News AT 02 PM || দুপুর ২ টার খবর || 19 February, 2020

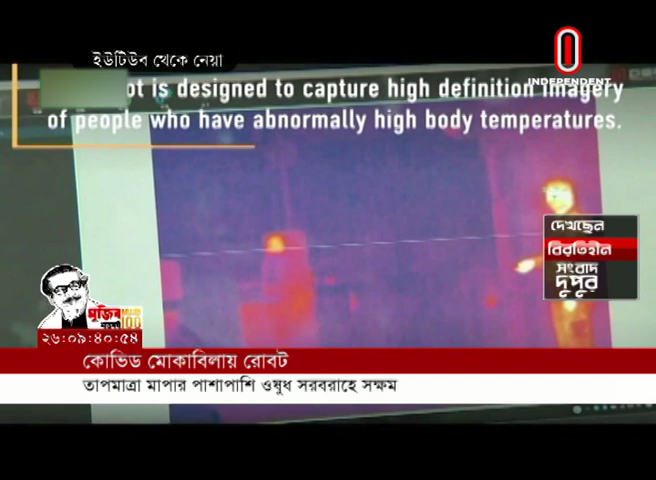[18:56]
শরীরের তাপমাত্রা মাপার পাশাপাশি মাস্ক না পরে কেউ ঘোরাফেরা করছে কিনা সেদিকে নজর রাখা হচ্ছে।